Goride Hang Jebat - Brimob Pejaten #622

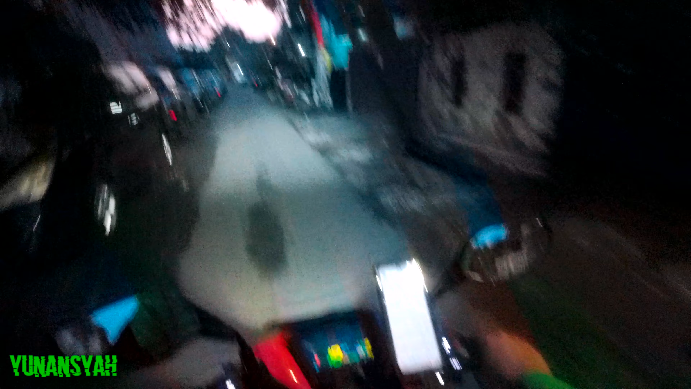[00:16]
Penjataian Barat baru sekali gua masuk ke sini ya tadi gua jemputnya itu di kalau nggak salah di Smart Lab Hai Hang Jembat jadi deket-deket
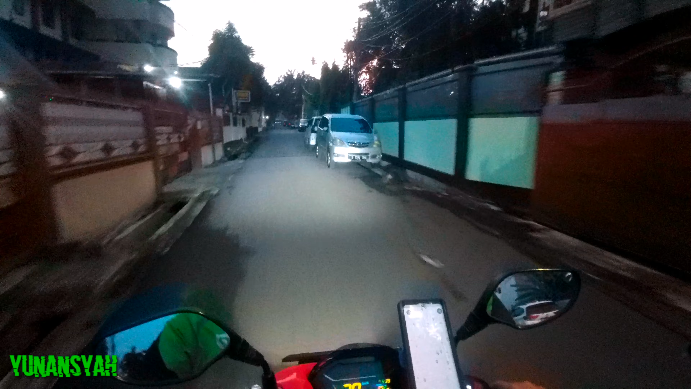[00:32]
Pati Unus ya belakangnya Pati Unus tuh deket SMA Triguna dulu sekarang kan Triguna pindah ke Bintaro lumayan eh akhirnya main-main juga ke Kompleks ini setelah bertahun-tahun ya bertahun-tahun lewat sini nggak pernah masuk lewat sini nggak masuk sini ya karena juga nggak yang kenal terus juga nggak ada kepentingan juga kan
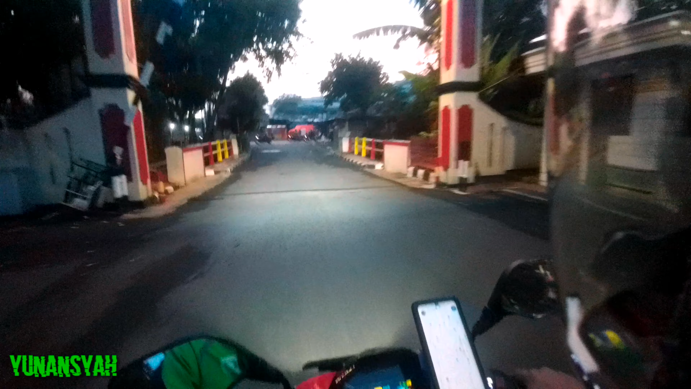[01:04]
tapi di sini ojol boleh masuk Hai ya Hai ikutlah ini kita cus mau lewat warung
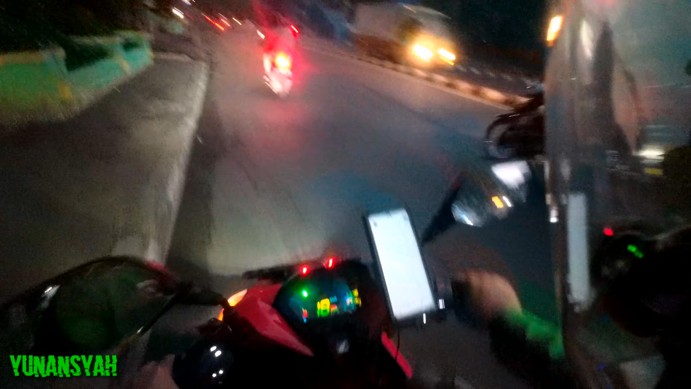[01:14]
jati lewat samali lagi bisa mau lempengin lewat durian tiga juga bisa mungkin lewat durian tiga kali ya Hai eh rame banget kan kalau udah pagi nih